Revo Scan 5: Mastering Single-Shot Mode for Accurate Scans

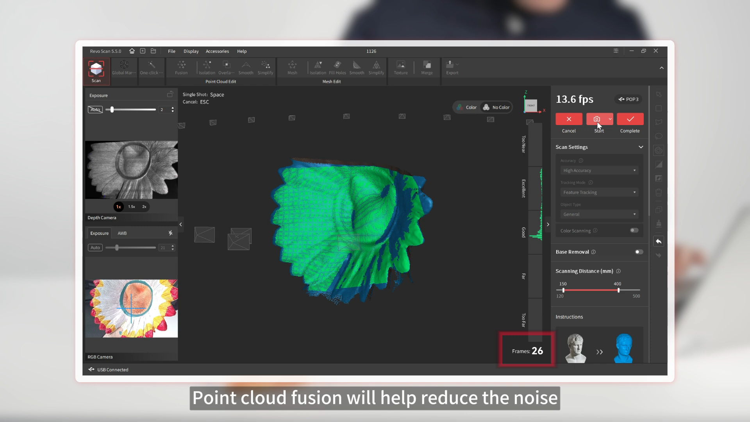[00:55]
Point Cloud Fusion will help reduce the noise.
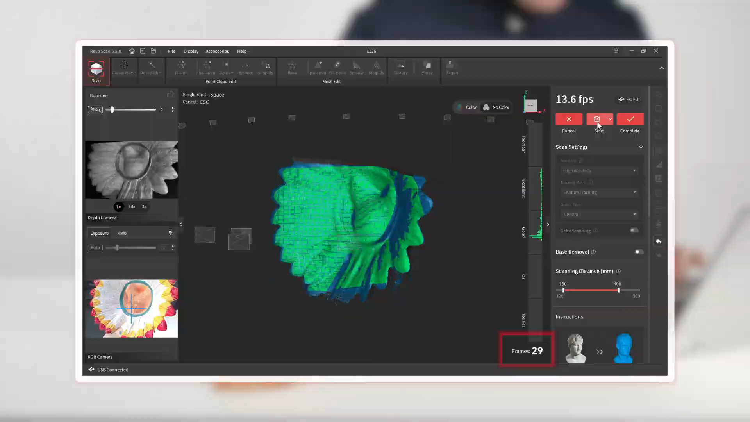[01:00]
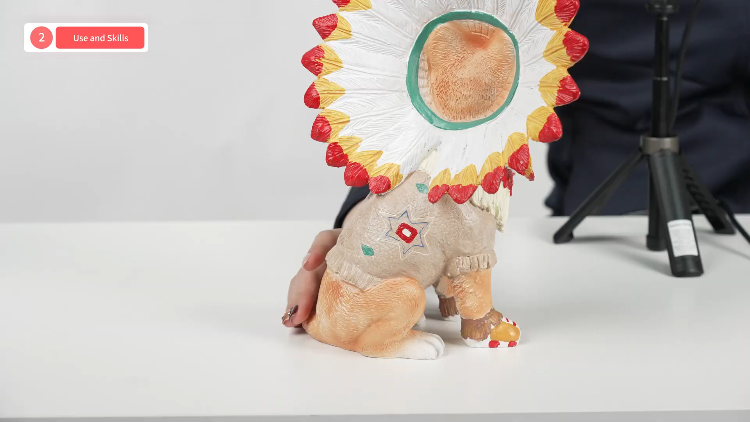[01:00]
When using single-shot mode, ensure that each shot overlaps the previous one by at
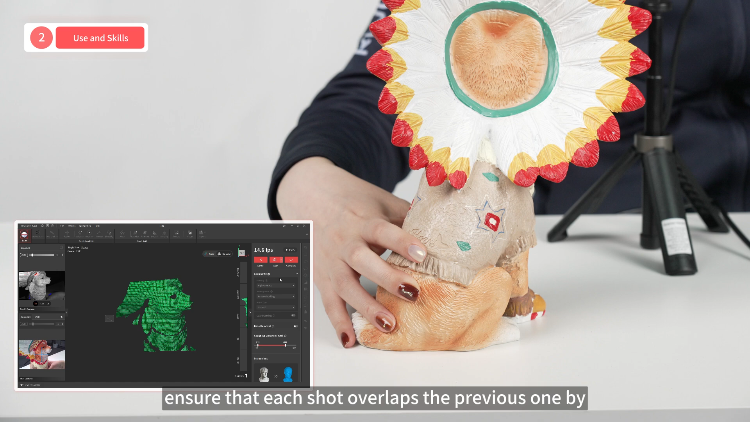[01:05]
least 50% to avoid tracking loss or stitching errors.